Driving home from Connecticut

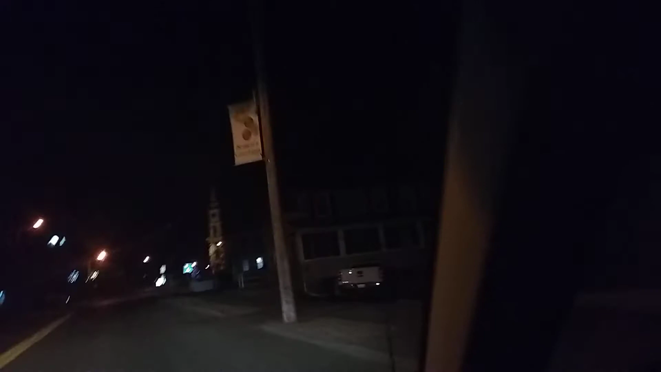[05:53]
Y'all ain't seen nothing yet. And when we, this tree right here has been standing
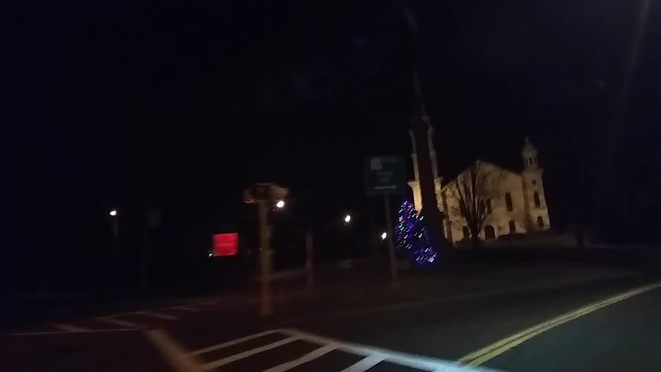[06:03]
forever, and they always decorate it for Christmas. And the year that we had the tornado, it knocked it over and ripped its roots right out of the ground. And they had to tie it down with string afterwards so that the roots would take back, would take grab again. Oh, look at that.